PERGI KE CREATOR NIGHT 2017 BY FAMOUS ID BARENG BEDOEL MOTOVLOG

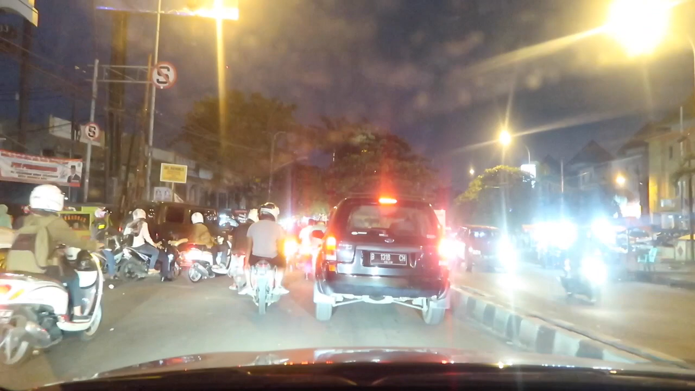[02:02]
Oh, macet banget. Gile nggak tuh? Ciledug emang bukannya lautan api membara, tapi ini lautan lampu apa? Lampu rem. Ini lampu rem membara. Macet banget.